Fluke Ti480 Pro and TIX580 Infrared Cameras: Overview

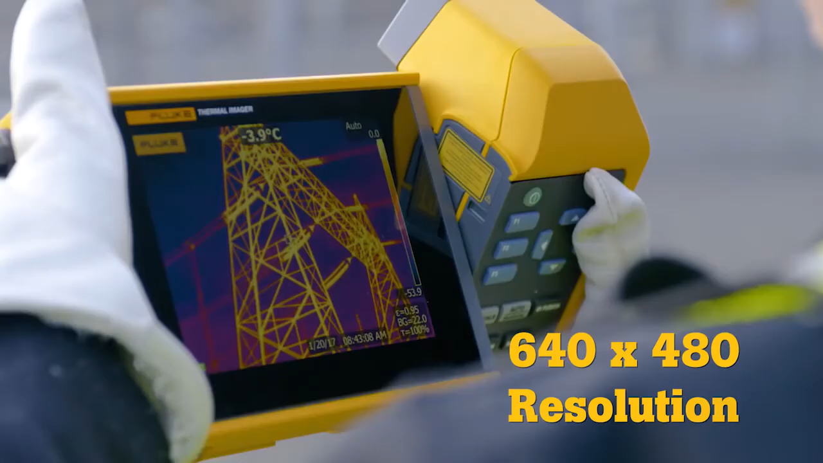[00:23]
On screen: spot -3.9°C
Four times more pixels than a standard resolution camera.
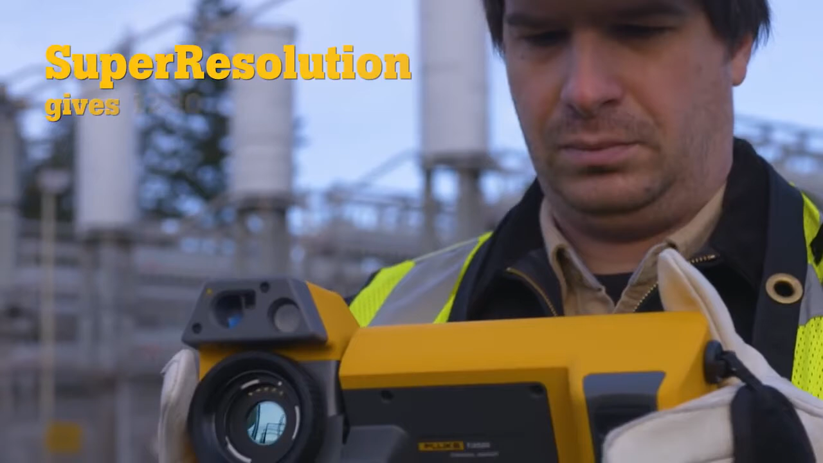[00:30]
Then, super resolution increases that to an impressive 1280x960.
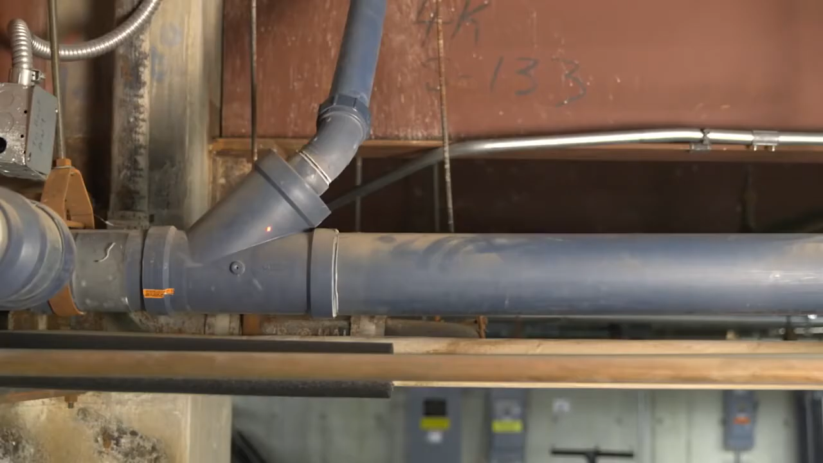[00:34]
These new Fluke infrared cameras also have additional features that ensure superb image quality.
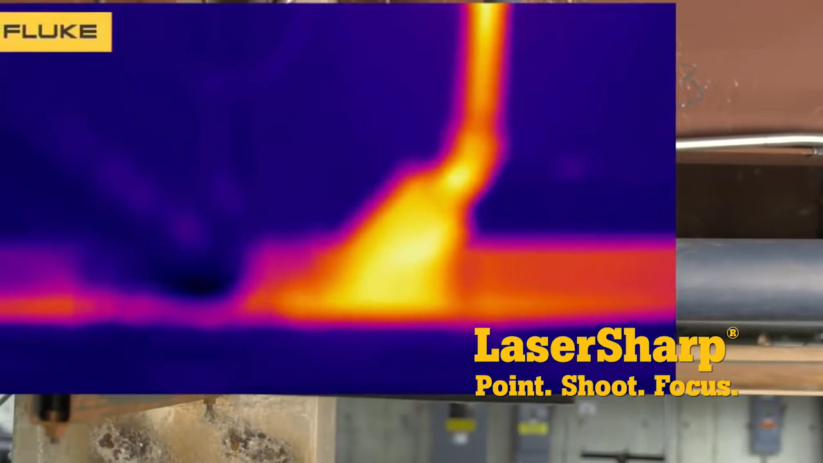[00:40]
Laser Sharp Autofocus provides an in-focus image of a single target with push-button ease.
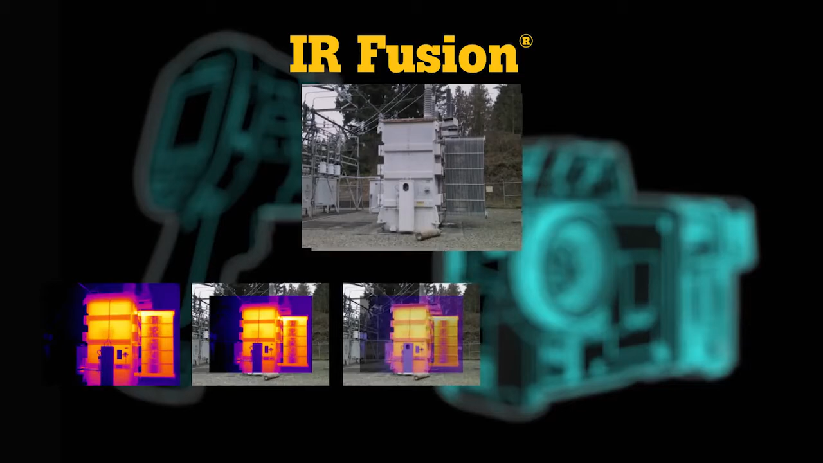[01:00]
Full infrared, picture-in-picture, auto-blend, IR visible alarm and full digital.